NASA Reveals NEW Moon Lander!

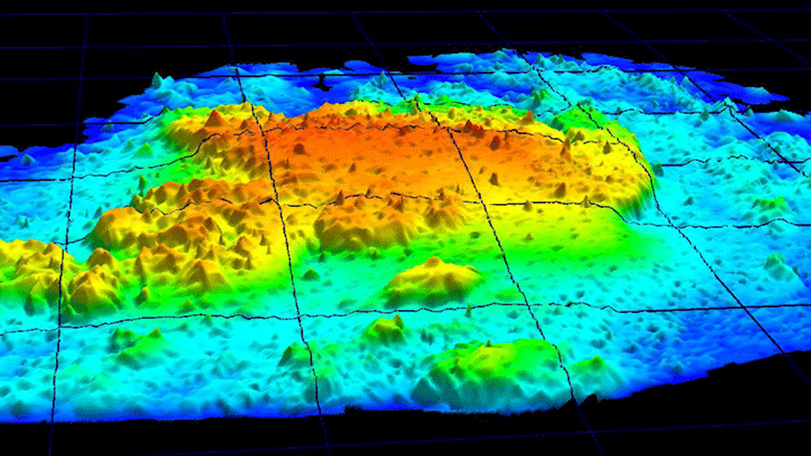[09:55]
Light detection and ranging is a method of imaging using lasers.